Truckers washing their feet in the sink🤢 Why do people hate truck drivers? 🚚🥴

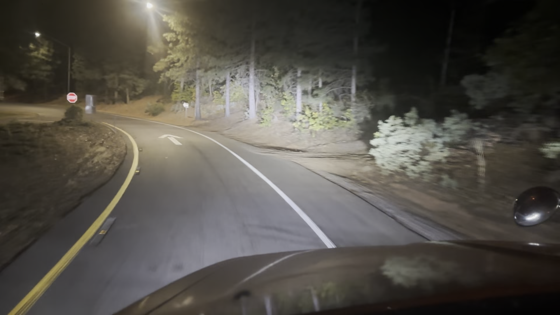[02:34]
It's about, I don't know, I'll let you guys know where I'm at right now. Is it Mount Shasta? I think so. Not 100% sure though.
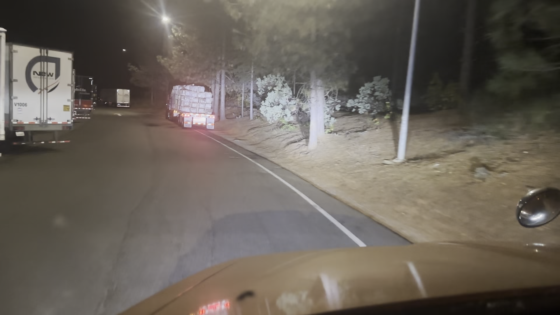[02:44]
See if I can find parking here. I don't think I will, but there's some dirt area over here. Ooh, is this a spot for me? Oh, wow. Nope. I hate when these little ass, like, motorhomes. They're not even motorhomes.
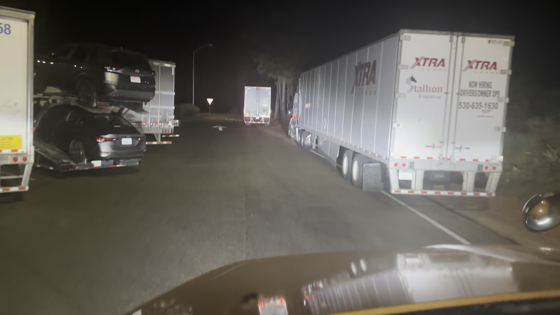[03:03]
I don't know. They're just small. Like, they could go park in the freaking car area. They're just over here taking truck space.